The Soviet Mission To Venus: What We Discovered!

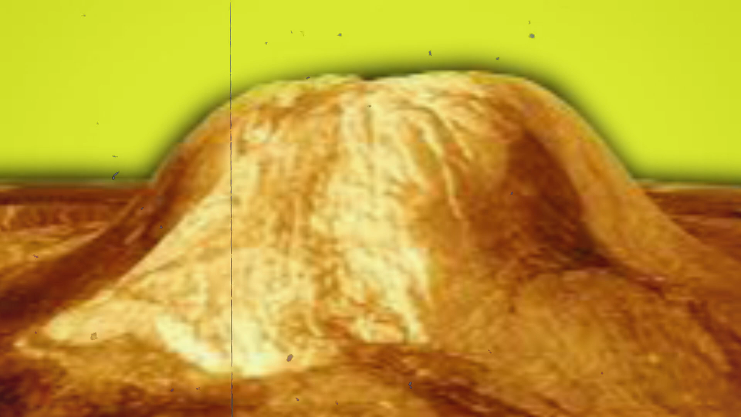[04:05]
The tallest of these mountains, called the Maxwell Montes,
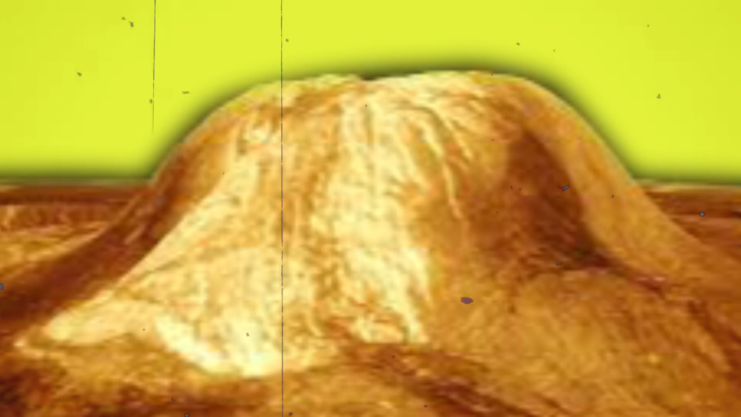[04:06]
is about 11 kilometers high, which is taller than the highest mountain, Mount Everest, on Earth.